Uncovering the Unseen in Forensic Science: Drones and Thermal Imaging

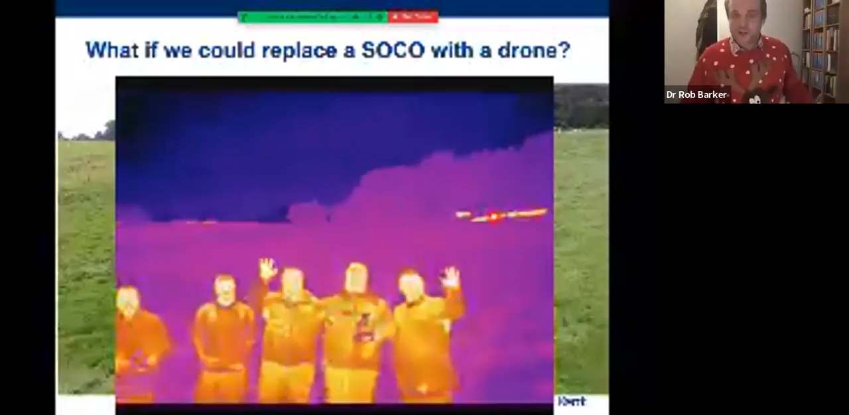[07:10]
And you can see, in fact, you can see in the background there, you can see there's some cows, there's very hot objects, and you can see us waving there, and you can see that identify the different features of our heat maps on us. So we've actually developed a technology that can be done
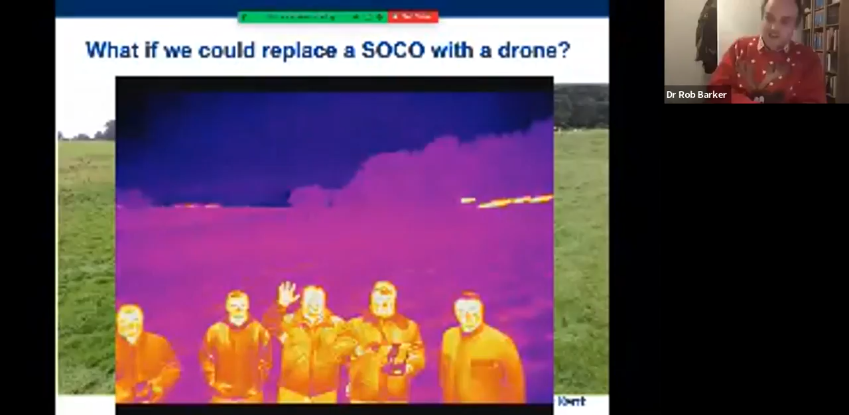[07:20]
on a drone for identifying lightweight imaging technology, which before, incidentally, would take up the size of a room, to be able to start deploying it with the right wavelengths on a surface.